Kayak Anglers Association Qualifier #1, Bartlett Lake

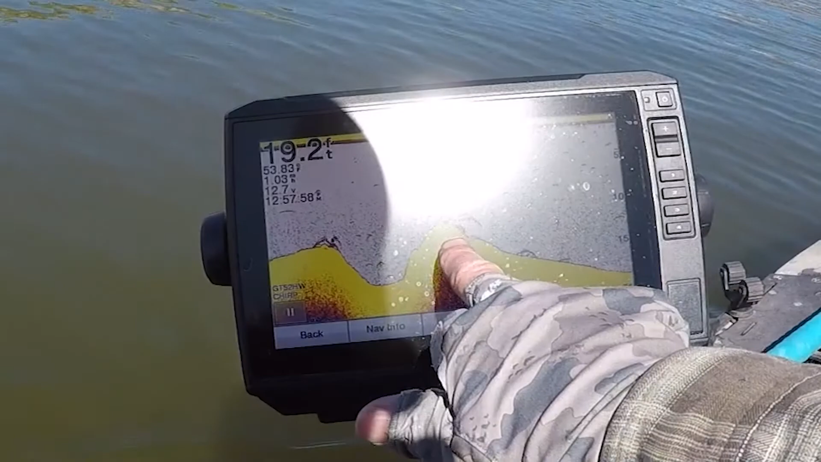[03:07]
On screen: depth 19.2 ft
See, you get out here and you spot these fish. Make a waypoint right on top of them.
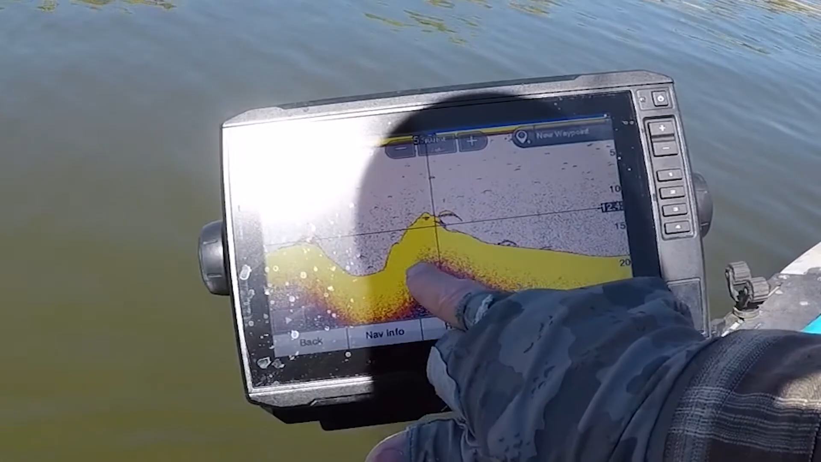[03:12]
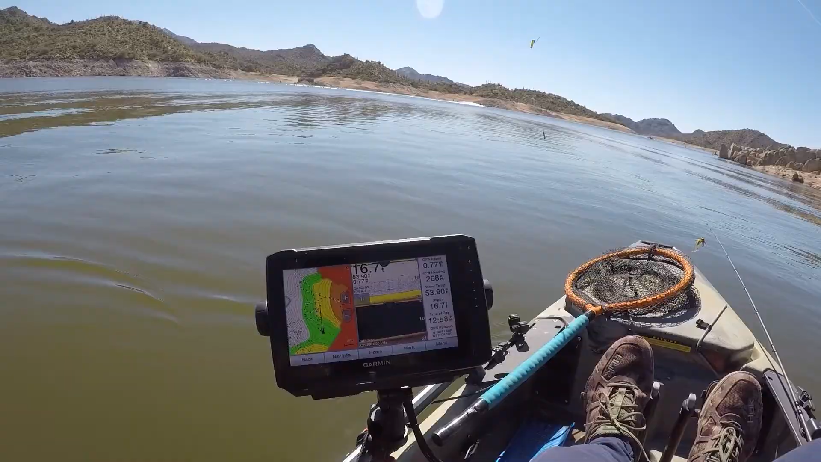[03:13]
Right there is the waypoint that I just made. So you can see it right there, number 14. 20 feet, so I got 20, 40,
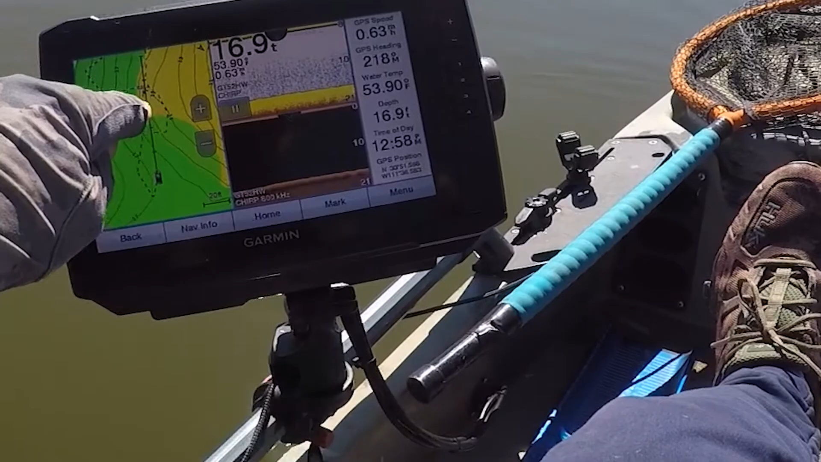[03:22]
On screen: depth 16.9 ft, water 53.90°F
60, about 70 feet to that waypoint screen. And you can see that fish right there.
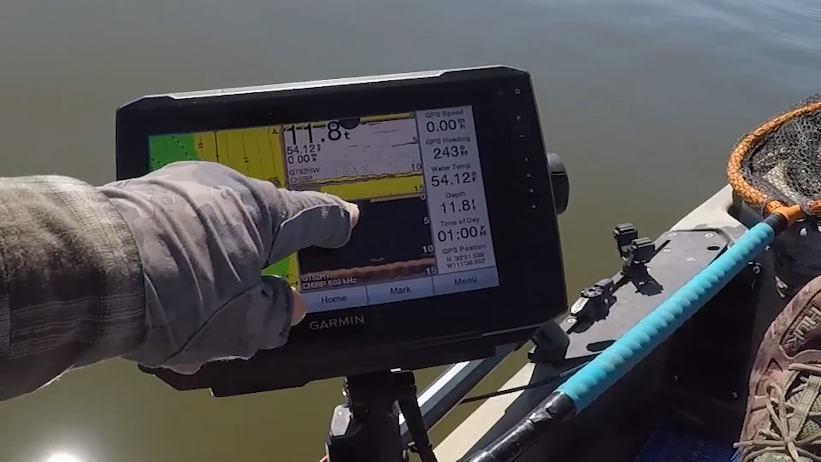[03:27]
If it's going to bite, it's going to bite right now. If it's not going to bite, I'm not going to hang out here. Moving on. That's what I'm looking for right now though. Try and keep moving like that and hopefully land on top of some fish that are active and biting.